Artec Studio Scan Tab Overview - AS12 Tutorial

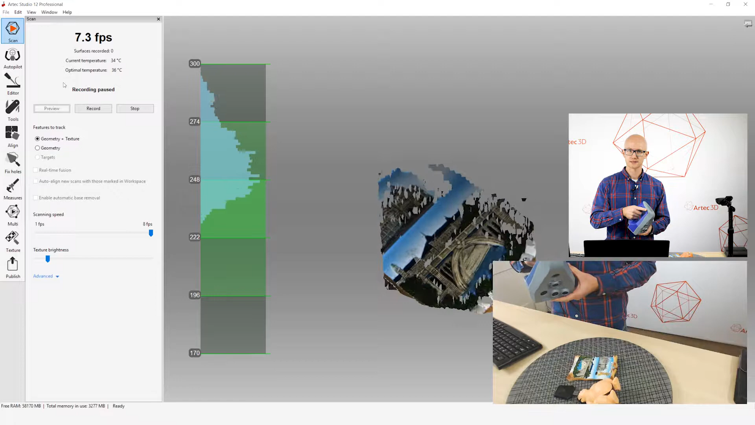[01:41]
If you press up once on the back of the scanner, this is a little slide button on the Spider and Space Spider. On the EVA and EVA Lite, there's a little rocker switch. Press the top button or the bottom button. This one is just a slide up and down.
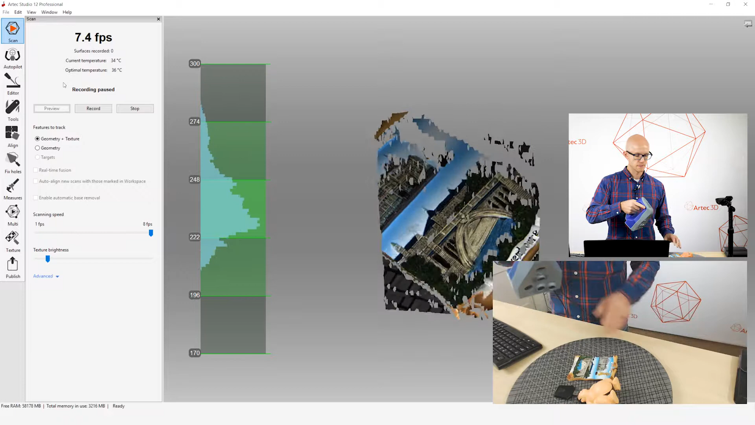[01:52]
So, I'm going to slide it up once to start my preview, and when I'm in preview,
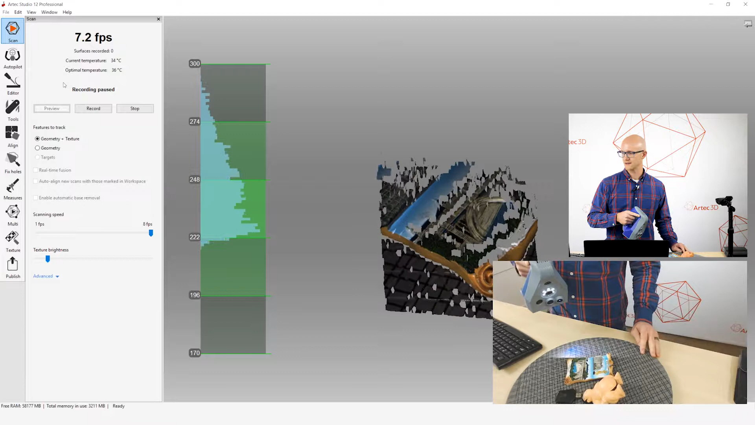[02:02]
This allows you to look at your distance meter, which is this green bar right here.
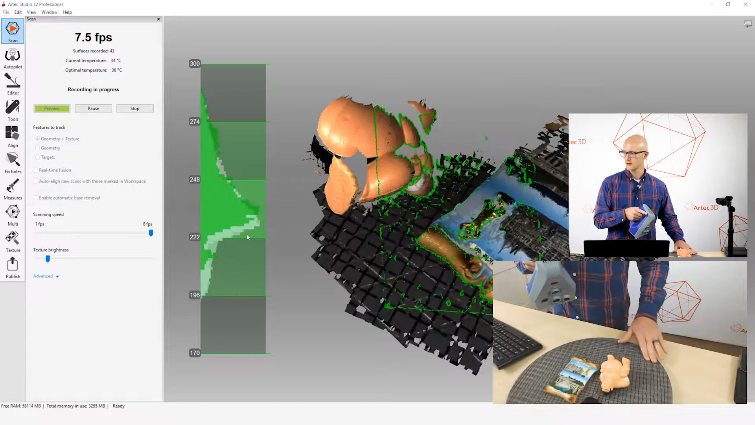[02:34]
and then I can press down on the scanner to stop. Now, again, you could do all that right there using the mouse, but it's a lot easier to just keep your hands on the scanner and use the button on the scanner than it is to try to hold the scanner and make adjustments and start and stop with your mouse over here in the software. So, I usually just use the buttons on the back. Alright, so when I'm going to start scanning an object,
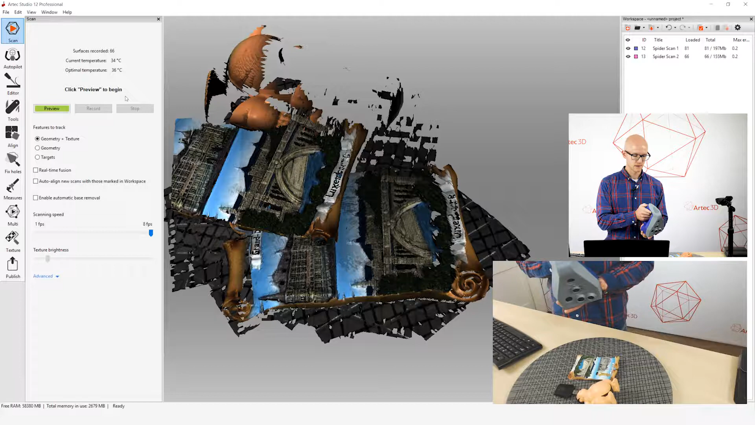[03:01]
I press up once to start my preview, and there's a couple things on this tab that you need to check before you actually start scanning. So, again, I've got my distance meter, so I want to make sure I'm at the proper distance. I have, right here, I've got my scanning speed. You want to just leave that as is.
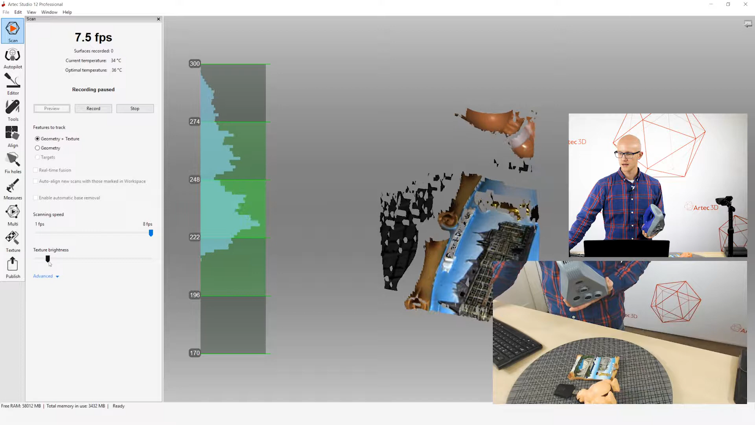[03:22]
And then you want to check your texture brightness. That's one of the first things I check. And this is going to vary from object to object. I'll show you that here. This is just a visual adjustment, so I'm going to point this here.
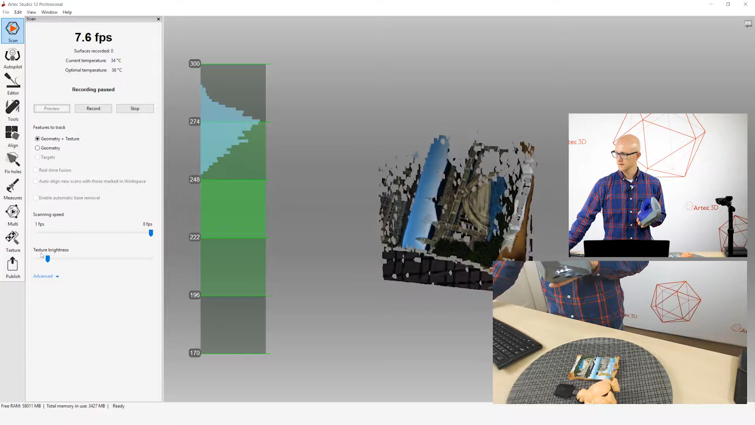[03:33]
And let me just do this right like that. Alright, so I'm at the proper distance here. Now, notice this has some dark and light colors in it.
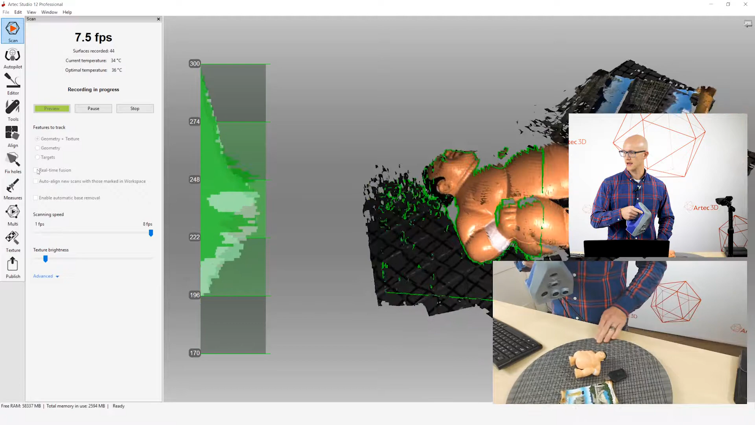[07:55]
So, it shows the color texture, and it's showing the raw data that it is currently capturing, right? So, that's normal scanning.
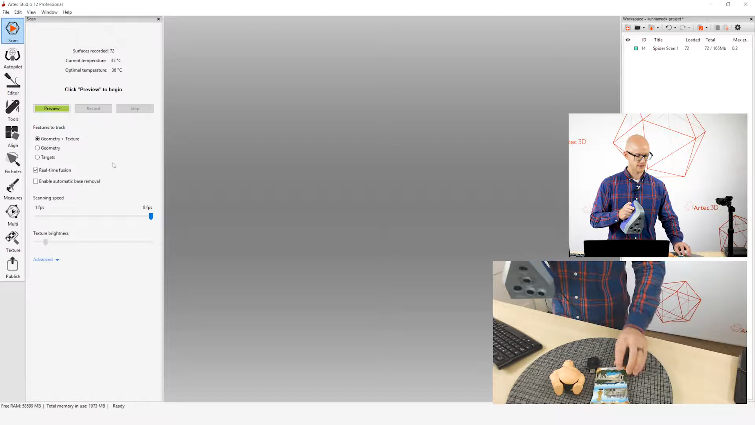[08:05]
If I click real-time fusion, my preview still looks the same.
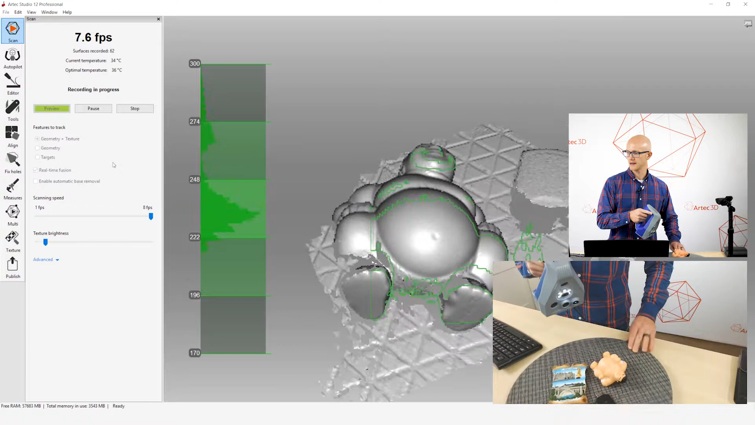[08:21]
I'm getting a little far there.
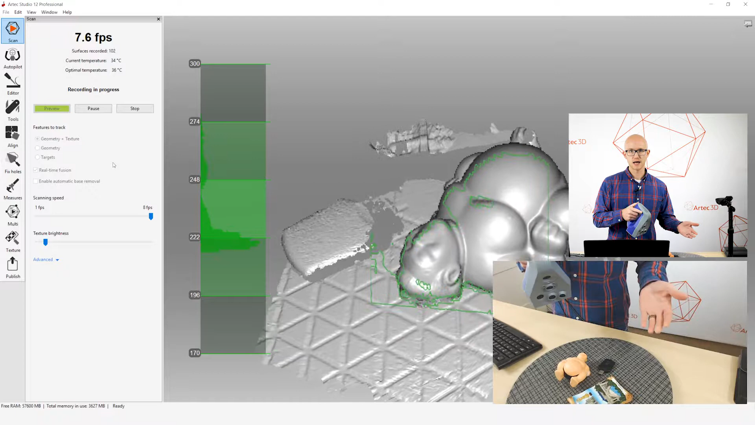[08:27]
And, it's putting it all together in real-time, creating a fusion, which is your end result normally when you process the data.
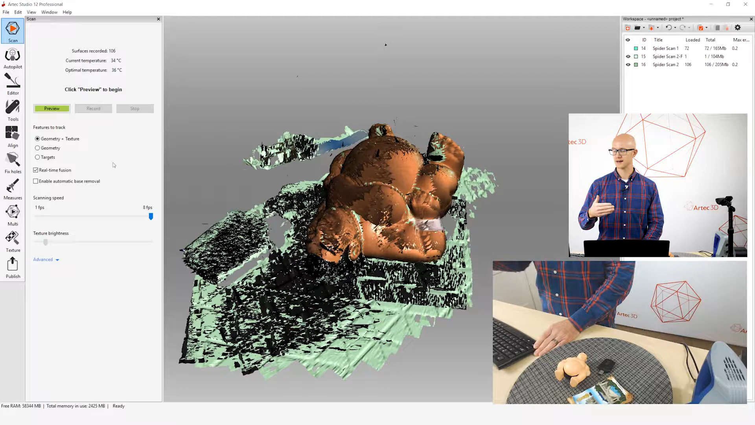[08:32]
But, it's creating the fusion in real-time, hence the name real-time fusion. So, what this is great for is, when I stop scanning here, you can see I have two different things. And, this is from that other scan.
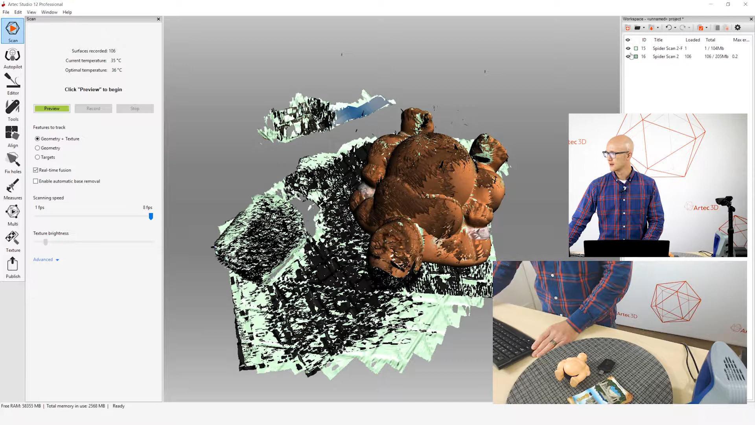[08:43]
I am left with the raw scan data. So, I can still go through and process that data as usual if I want to.
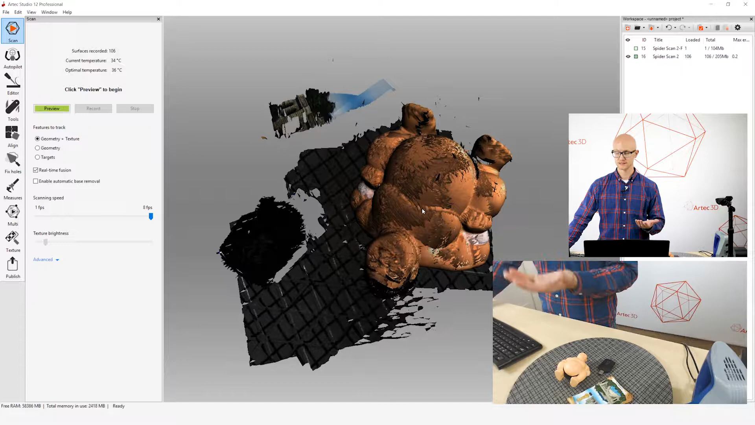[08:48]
But, I also have the real-time fusion. Now, this is, I like to call this a low-resolution preview of what your end result would look like. Because, it is lower resolution, typically. And, it's potentially less accurate, and it's going to look a little messier. Again, those are general terms there. It's not going to be like that in every single case. But, this is great if, you know,
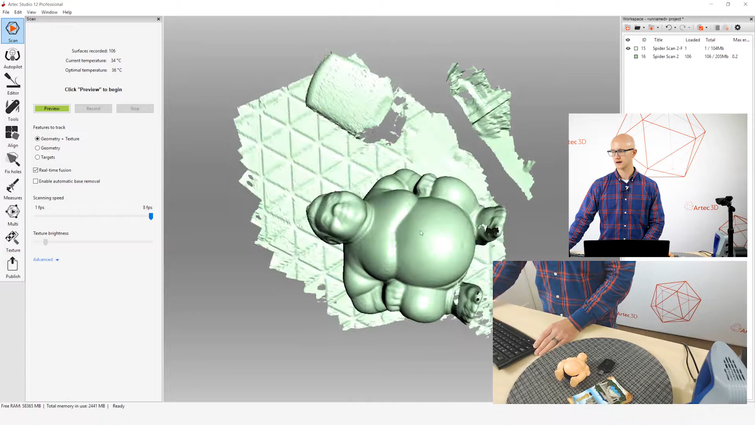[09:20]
maybe I just wanted a quick shape of this Sumo character to pull into a software somewhere. And, I didn't care so much if it's a little messy. I just need that general shape as a reference for something. Real-time fusion is a great way to just take your quick scan.
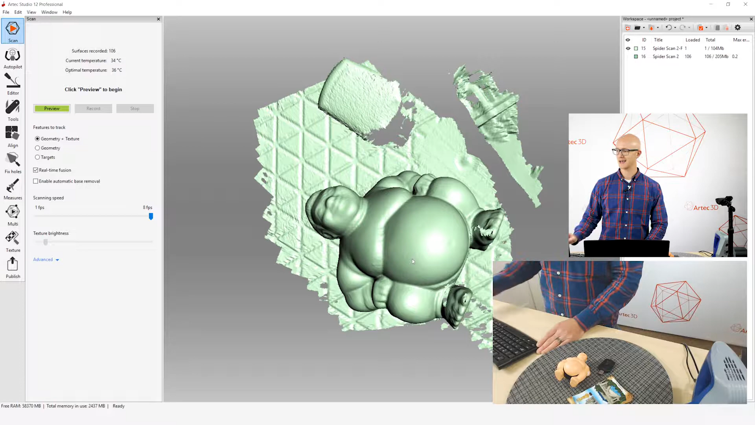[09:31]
I can go into my editor and just get rid of all this stuff floating around it. And, export this without any additional processing work.
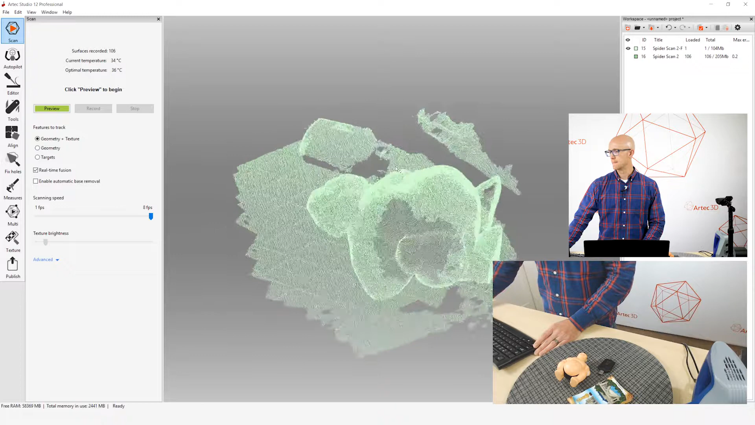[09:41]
So, that's a nice feature right there.
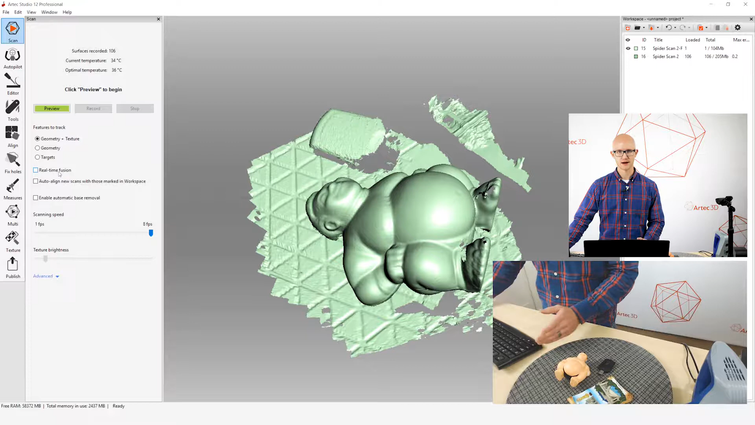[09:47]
It doesn't work well for every application, but it's something to know about. Alright, and then one final thing.